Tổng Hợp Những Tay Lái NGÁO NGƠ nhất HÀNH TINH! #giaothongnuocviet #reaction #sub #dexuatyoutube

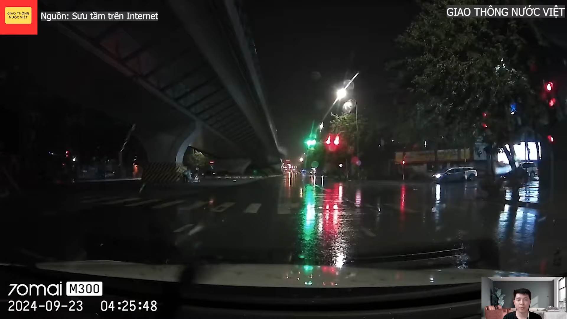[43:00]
Ôi, ghê chưa? Ghê chưa? Ghê chưa?
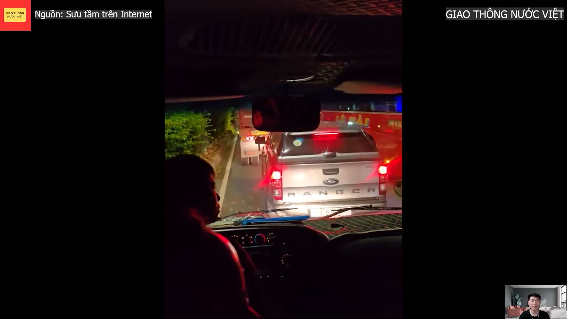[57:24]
Trời ơi. Còn một người trong xe nữa. Trời ơi.